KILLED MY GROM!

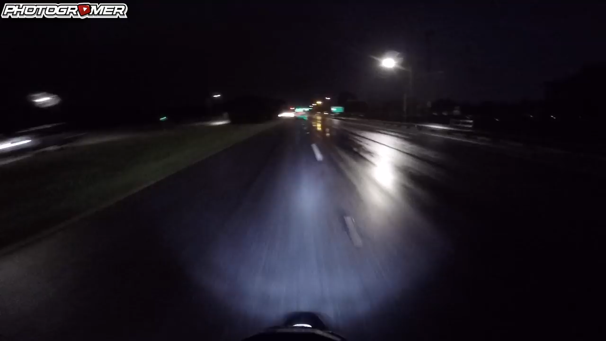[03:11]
Oh shit. Good luck, buddy. See you on the other side. Hopefully it's the other side of the bay and not the world. We'll see.
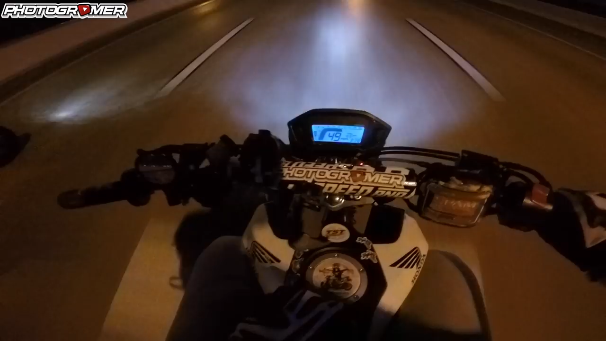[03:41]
That was weird. I just lost like all power. Oh, here comes the rain. Alright, oh my god, that was a big one. Alright, covering up the lens. Yeah, perfect. Alright, I'm trying to cover the lens and cover my phone at the same time.
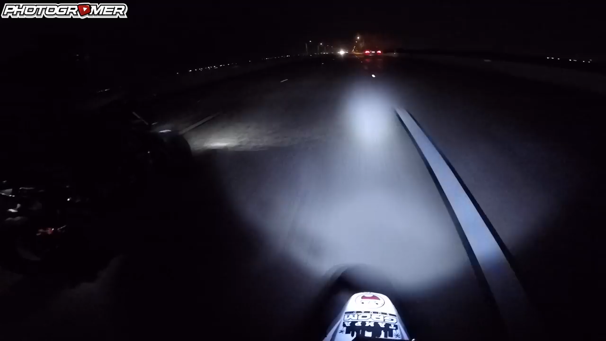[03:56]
I gotta keep two hands on this guy though. Oh man, this sucks.